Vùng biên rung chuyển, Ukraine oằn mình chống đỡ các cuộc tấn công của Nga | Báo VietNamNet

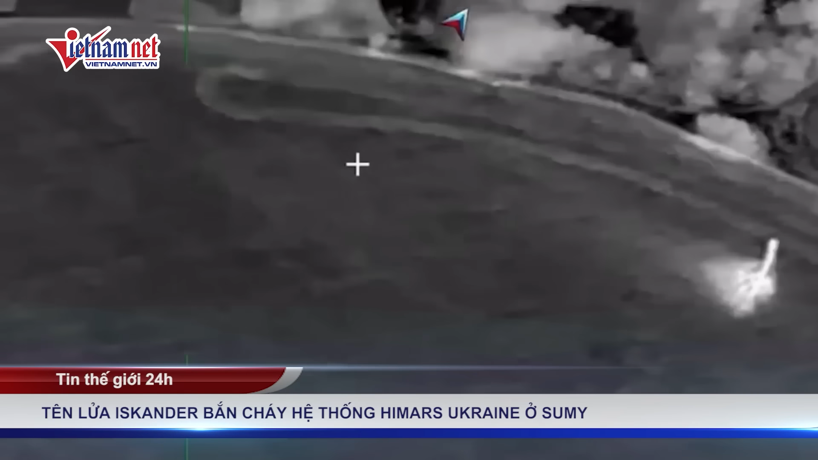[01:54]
Khoảnh khắc tên lửa Iskander bắn cháy hệ thống HIMARS Ukraine ở Sumy
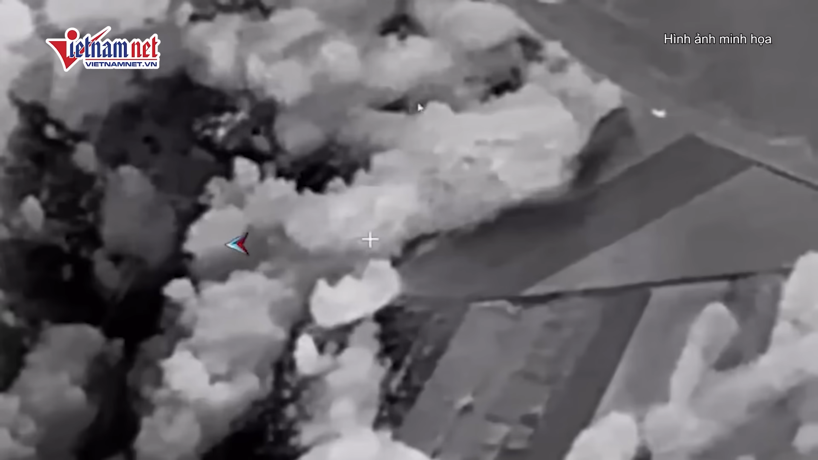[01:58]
Bộ Quốc phòng Nga đã công bố video ghi lại giây phút hệ thống pháo phản lực phóng loạt HIMARS của Ukraine
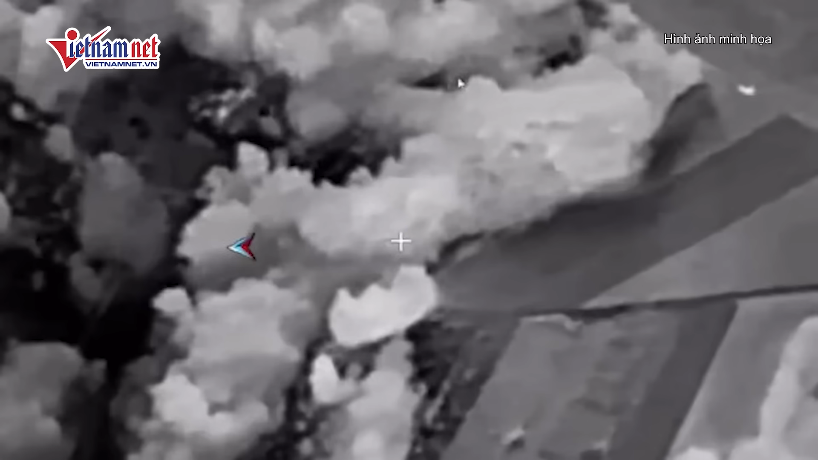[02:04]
bị tên lửa nước này bắn nổ ở tỉnh Sumy Đoạn video được trang thông tấn TASS trích dẫn cho thấy Máy bay không người lái UAV Nga thực hiện nhiệm vụ trinh sát trên không ở tỉnh Sumy